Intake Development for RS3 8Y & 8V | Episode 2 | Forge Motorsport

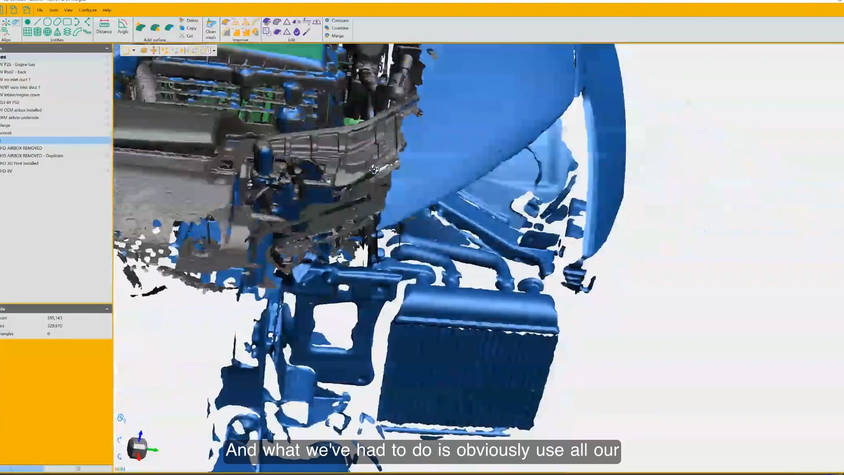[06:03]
overlay between the 8V and 8Y both the left hand drive
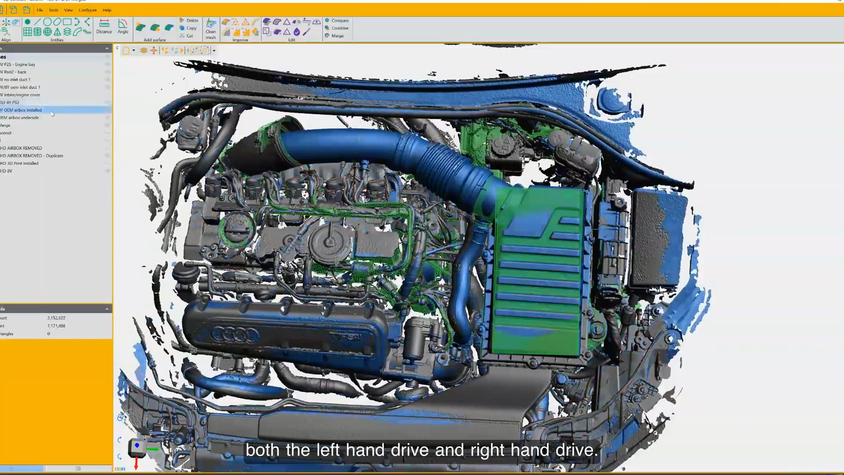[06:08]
and right hand drive so 4 kind of major versions there and then CAD up the design work
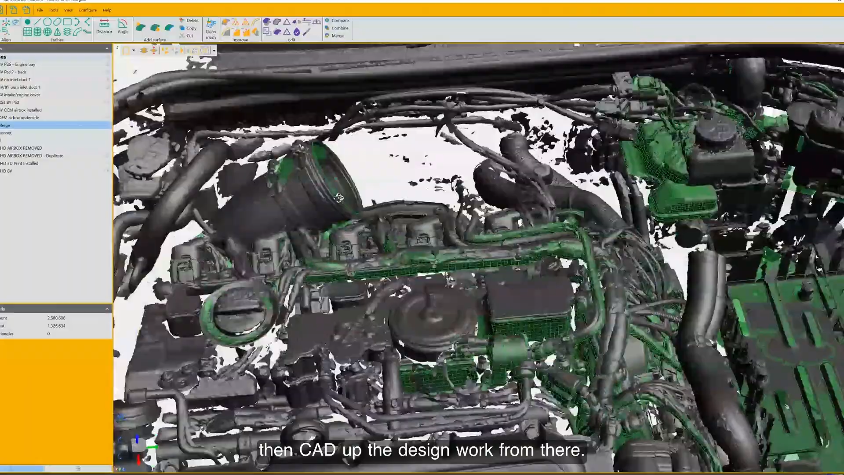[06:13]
from there So
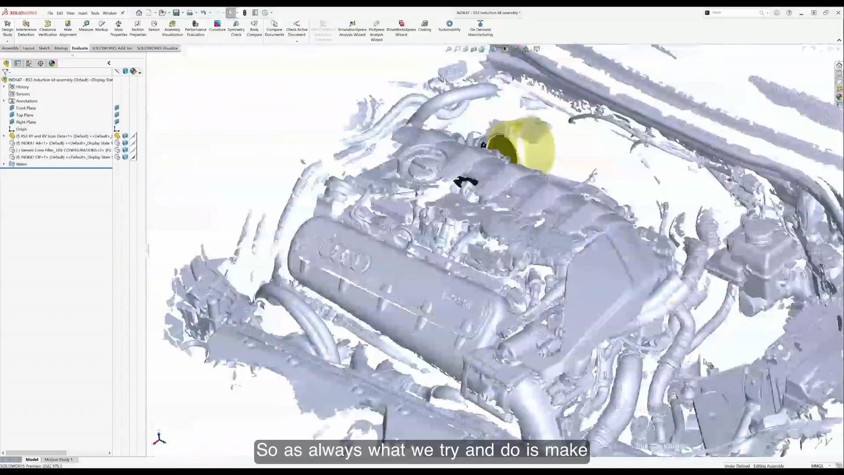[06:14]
as always what we try and do is make the biggest and most flowing intake we can do
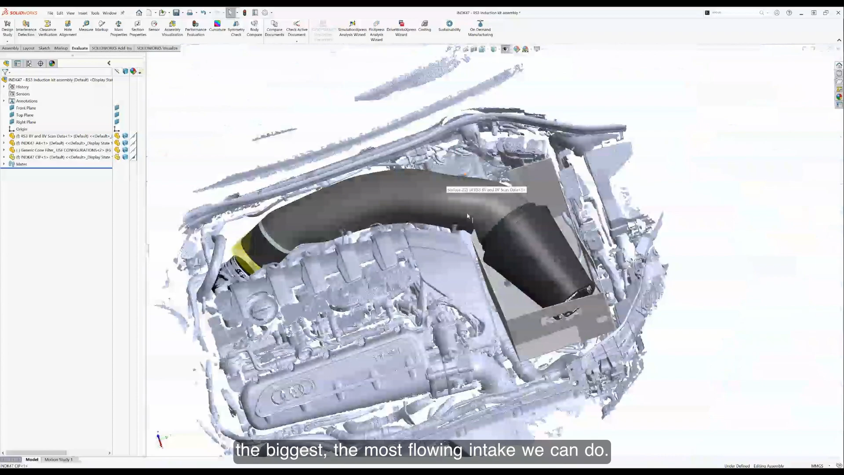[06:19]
and not only that we can make it so it accommodates all of those different variations of the kind of the same vehicle